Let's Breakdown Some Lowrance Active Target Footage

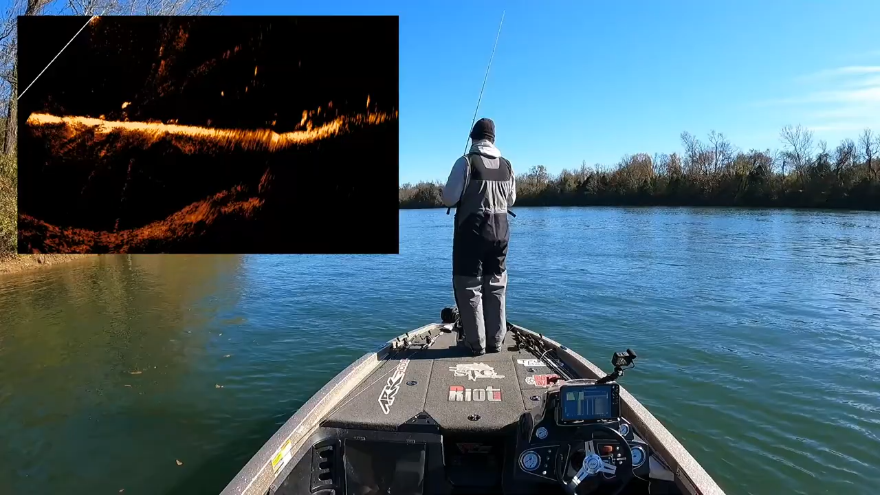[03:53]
there and I'm gonna break down this footage actually a little bit better after the fish catch there we go I've got one hooked up I'm gonna get him coming what I'm doing here is I'm actually trying to see the fish on active target kind of swimming around below below below the transducer and I can this what's helping me here is seeing the size of what this fish looks like on my active target so the size of the fish
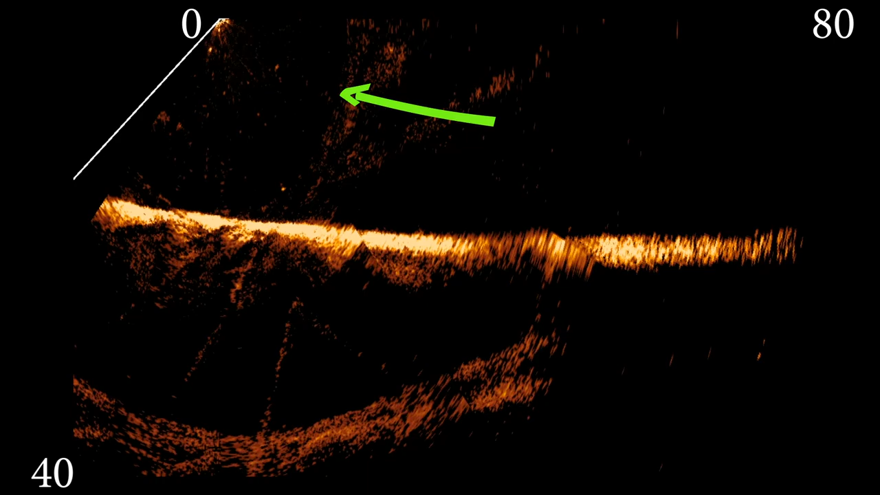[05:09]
all right guys so here's the footage that was up in the corner of the screen on the fish catch so right here you're going to see the fish up under the transducers I'm fighting it this is helping me see the fish see what the size of the fish is so when I pull it in and it was a small fish like it was probably a pound there so now I know what the size of the fish is so we're fixing to throw the fish back in I want you to notice that when you go in you can see the disruption of the water as the fish goes in the water and he kind of makes his way on down it's not as clear because he wasn't in the cone as good so now
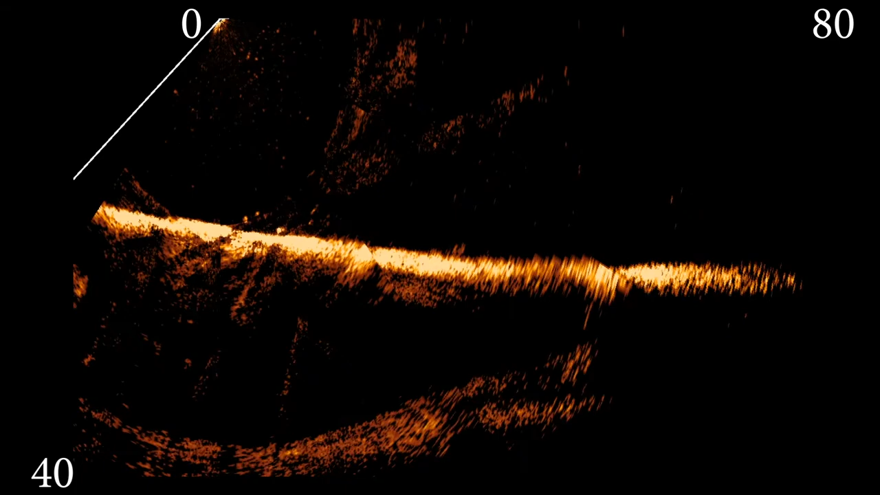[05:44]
I also want to point out that I have added range of 80 foot and a depth of 40 foot that's where I was kind of keeping it this day
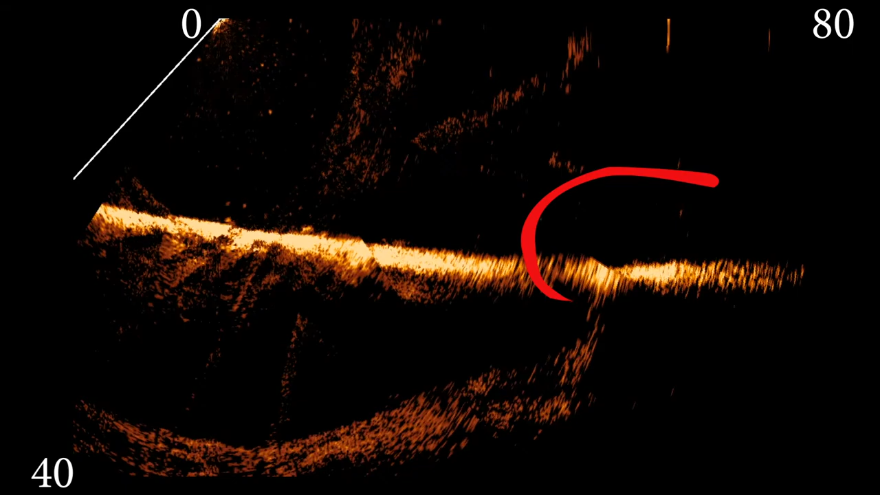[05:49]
you're going to see right here you're going to see all the fish the school of fish that I've been
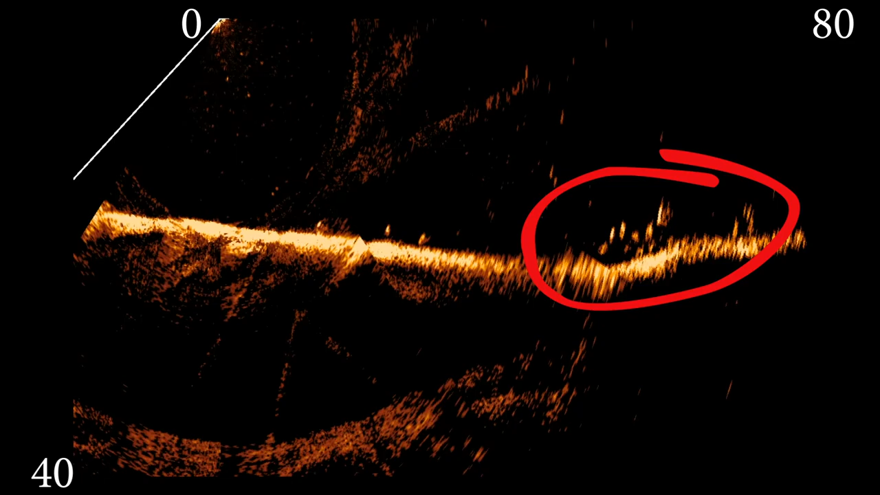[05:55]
fishing for I mean it's pretty good school and you can see the size of fish there's some pretty good fish in this school I just couldn't get them to bite I want to say I caught some more like one pounders out of them but never could get the quality fish to bite even though we're seeing this fish here
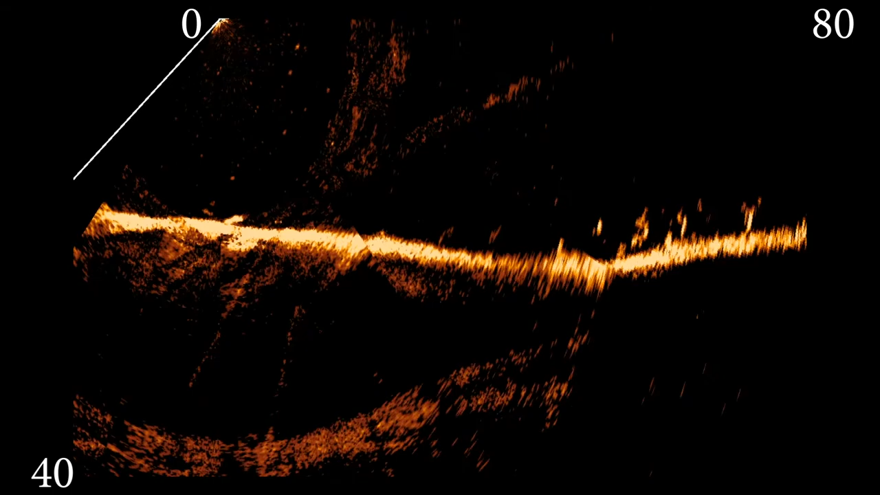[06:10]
again guys this is just some footage I thought it was kind of interesting seeing all the fish it's around a brush pile but seeing all the fish kind of swim around like they do if you go to Bash Pro or Cadillac and look at the aquarium my daughter loves it so we always go
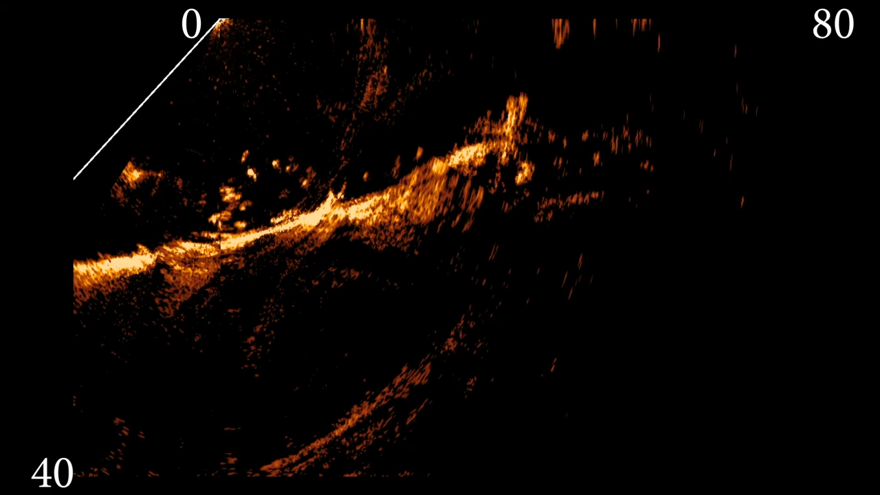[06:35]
just seeing how the fish just kind of swim around they're not sitting still for the most part they're always moving it's kind of made me think about
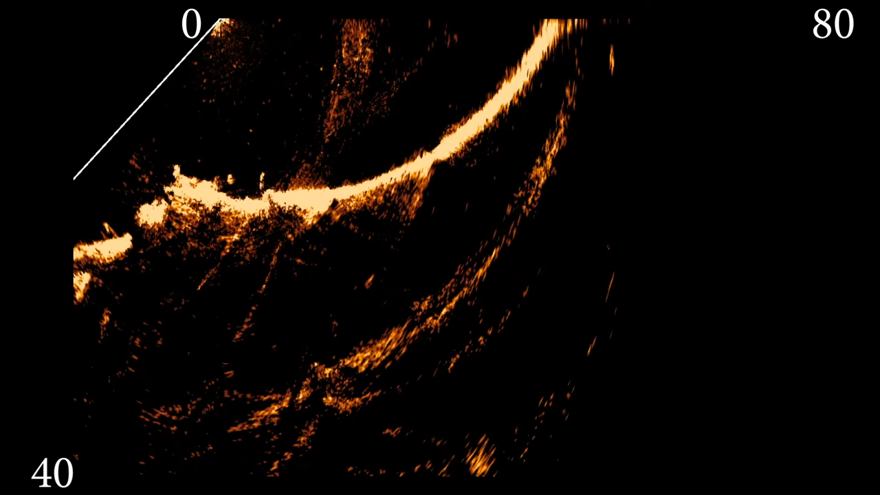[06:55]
around the brush pile some better fish as well and then you can actually see the fish moving in
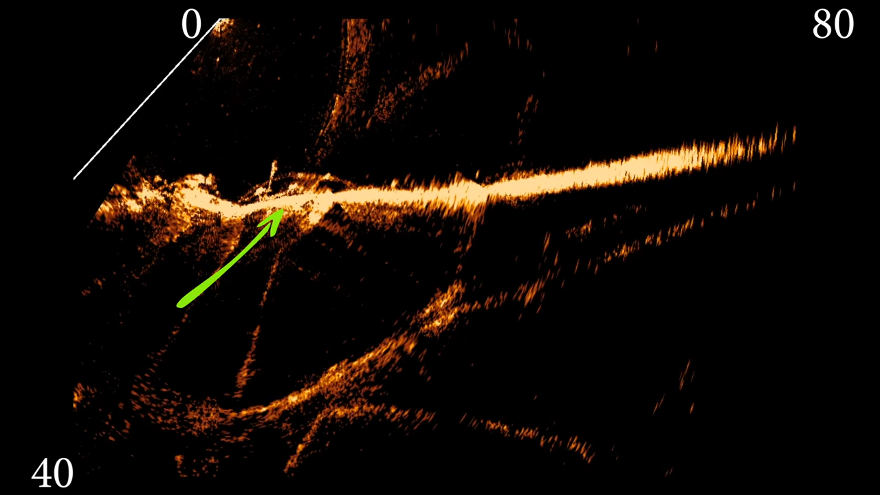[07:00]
the brush pile itself and they're not bad fish not saying they're bass or anything but you can see the fish move around the brush pile I just thought it
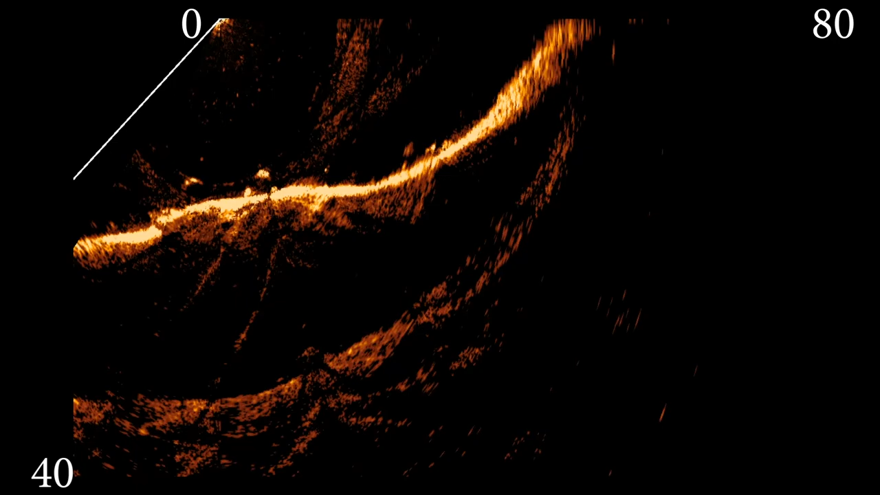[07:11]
was a cool clip and that's why I included it all
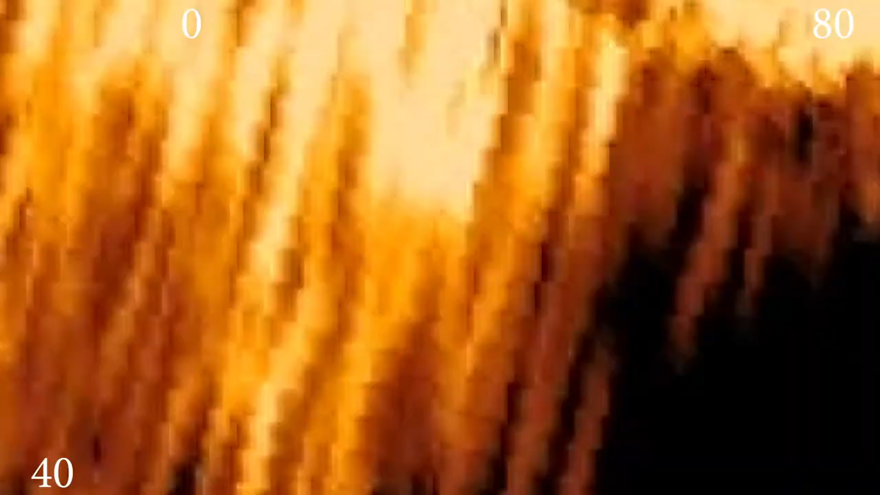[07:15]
right guys in this next video you can actually see my drop shot go down but what was detrimental and it's it's both position I'm I'm moving too close and too fast
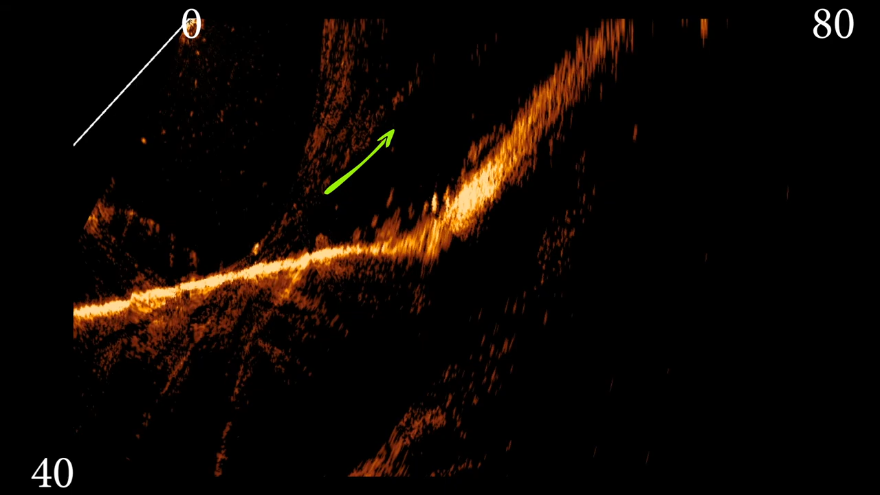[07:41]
over the fish itself so you're gonna see my drop shot dropping down right here so you're looking at 40 foot cast here's my drop shot going down but I'm moving to the fish and as I really got I just I
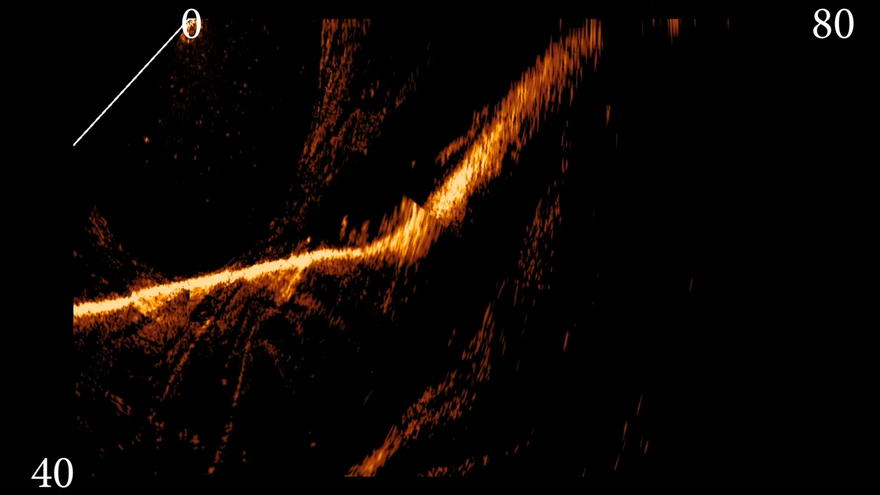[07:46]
wish I would have been sitting still because you can see the fish following my bait as it goes back up here in just a second okay guys so this is a some fish over top
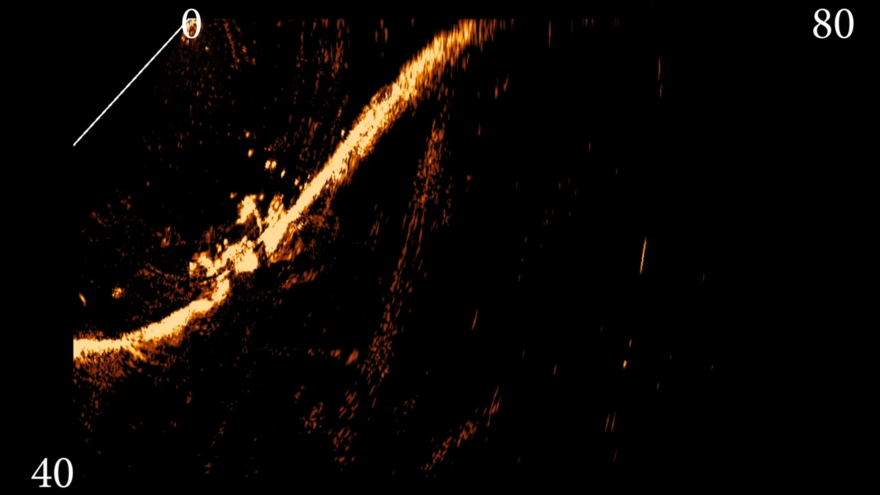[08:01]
of the drop of a brush pile you see my bait kind of drop down into
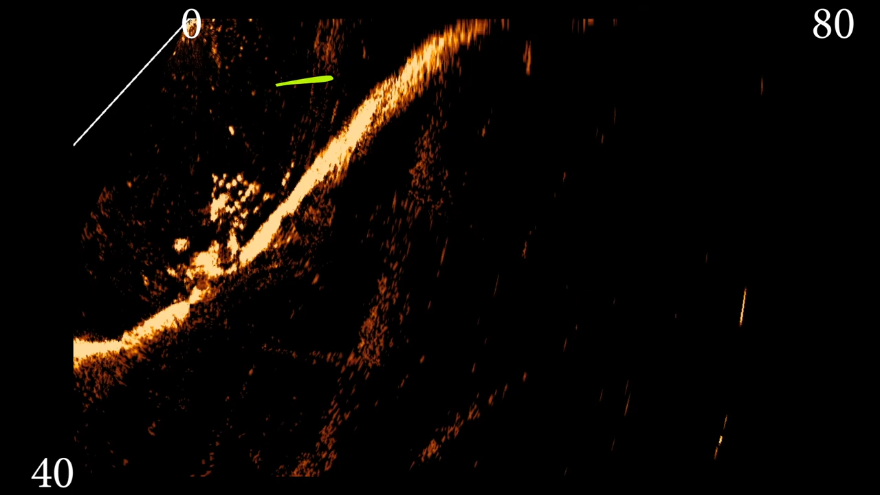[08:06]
the brush pile and a bunch of fish come around it I actually get bit and the fish comes off